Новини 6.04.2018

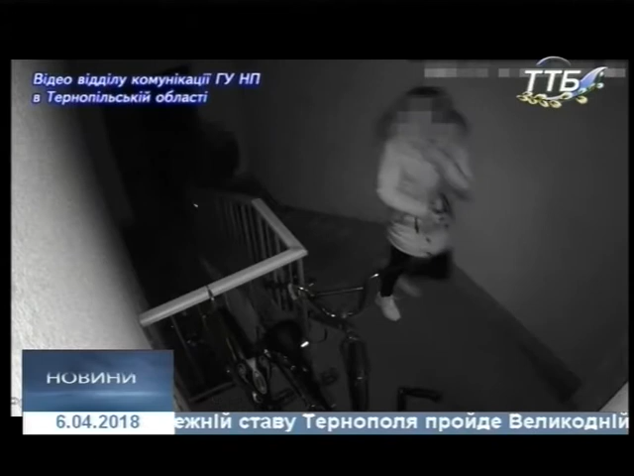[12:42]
Зі слів потерпілих, було складено фоторобот зловмисника, зафіксували його і камери відеоспостереження.